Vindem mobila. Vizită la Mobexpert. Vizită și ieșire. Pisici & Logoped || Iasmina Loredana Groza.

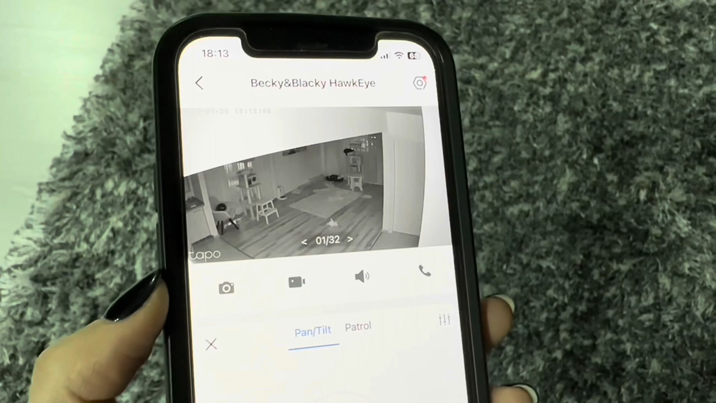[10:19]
Le-am pus camerea lui Bechi și Blechi și-i vedem.
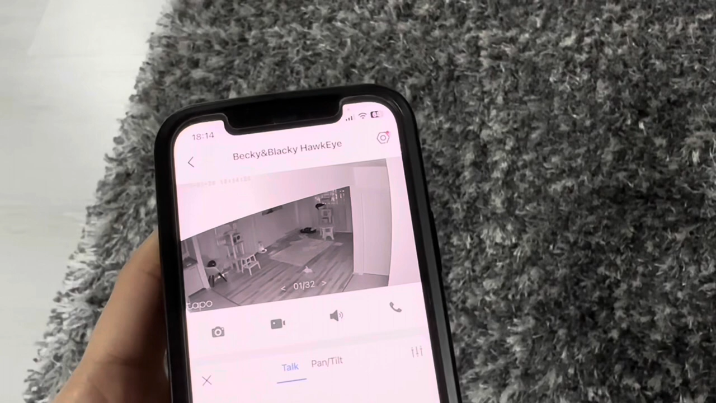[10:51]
Bechi! Uite că au deschis ochii! Nu cred și Blechi!
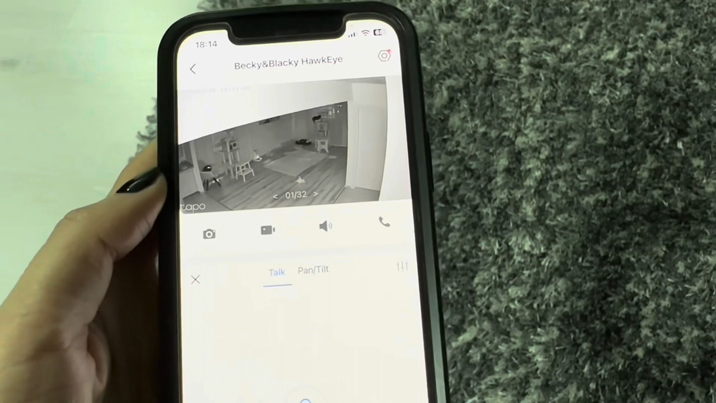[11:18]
Uite cum au deschis ei ochii și orii! V-am trezit așa cum le trezeați voi la patru. Ce părere aveți despre asta?
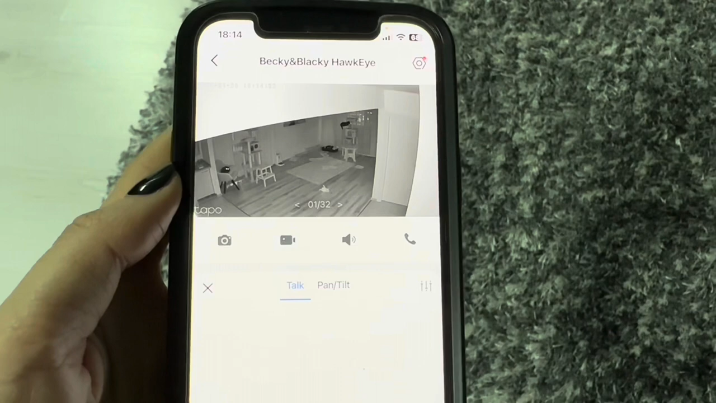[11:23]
Și acolo este camera și ne dăm seama că zidul ăsta conductă de aer și o trece pe aici.